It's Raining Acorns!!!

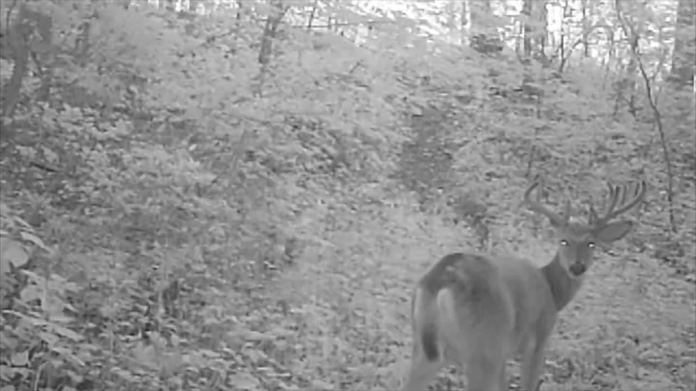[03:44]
It was like a 16 pointer. It wasn't that old of a deer, but it had a good size rack. It's probably only a 2.5 or maybe a 3.5 year old deer. So I'm gonna check this card first.